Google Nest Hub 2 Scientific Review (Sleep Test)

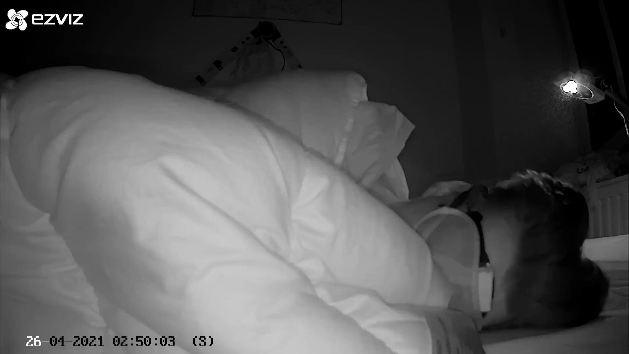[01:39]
Other senses in the Nest Hub detect sounds like snoring and coughing and environmental factors like light and temperature in the room.